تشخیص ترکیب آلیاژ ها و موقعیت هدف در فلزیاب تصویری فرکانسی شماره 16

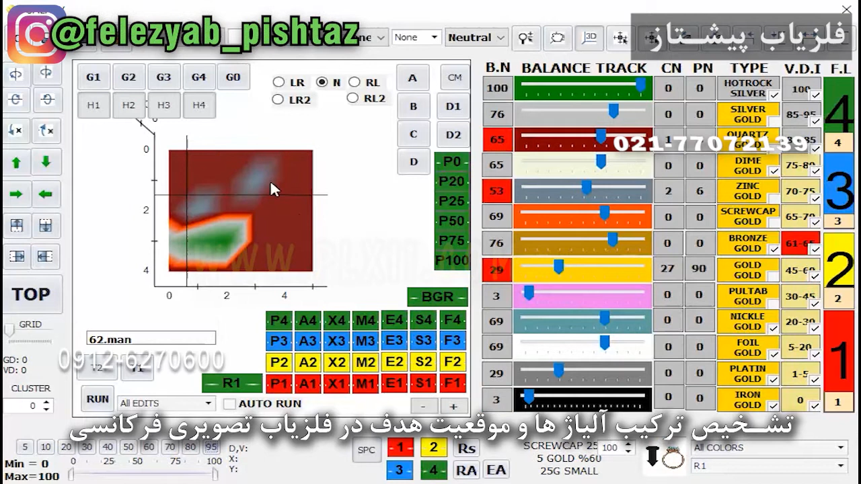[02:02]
روی یک پیده نمیشه مشاهده نمیشه پیه صد رو میزنیم همون روش و 295 حالا چیزی که در اینجا میده پنجا و یک پنجا هست. پنجا و یک پنجا هیچ ارتباطی به کود عددی مورد نظر ویدیو های پنجا و پنج که روی سیستم قرار داده شده بوده نداره.
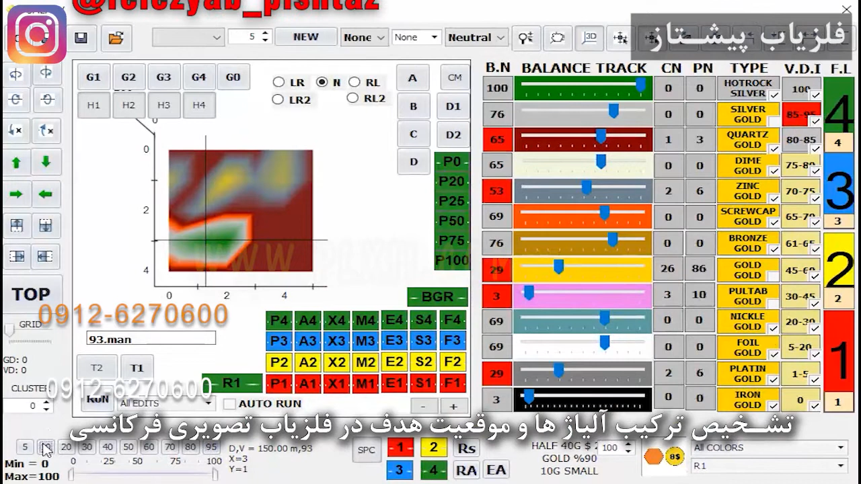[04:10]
حالا رو دیوی دهش هم اگه بذاریم یا رو دیوی پنج هم که بذاریم پایین ترین حده چیزی ظاهر نمیشه. البته این چیزی که اینجا میبینید حفره چاله جای نرم یا جای خالیه که تو اینجا شکل گرفته.